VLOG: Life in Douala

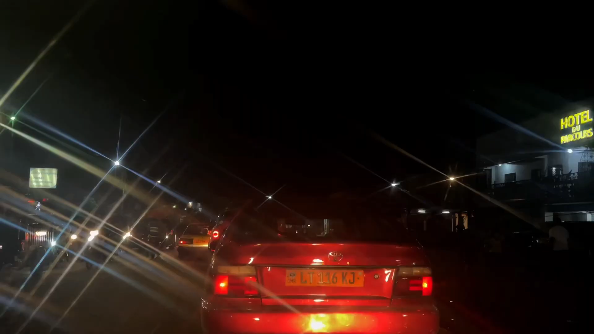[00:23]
Welcome to the city of Douala. The city where you get the noise of bikes rather than that of people actually talking to each other.
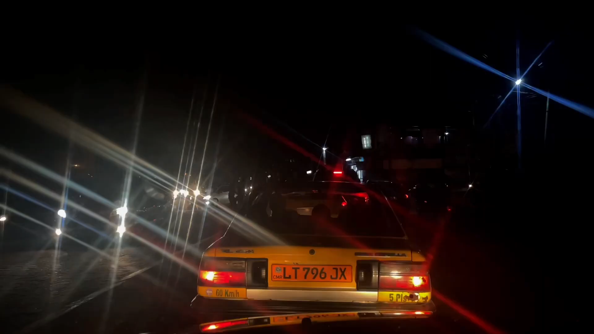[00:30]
Where you get stuck in traffic for more than 30 minutes on the same spot.
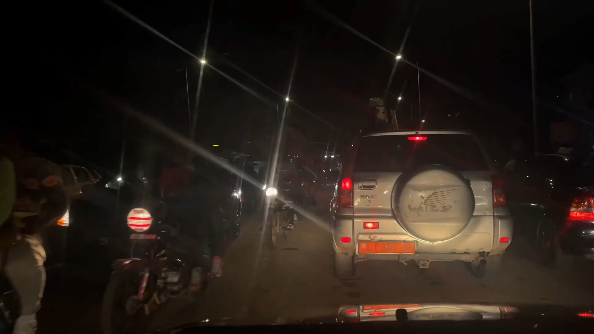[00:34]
Where drivers proudly drive on the wrong side of the road and there's absolutely nothing you can do about it.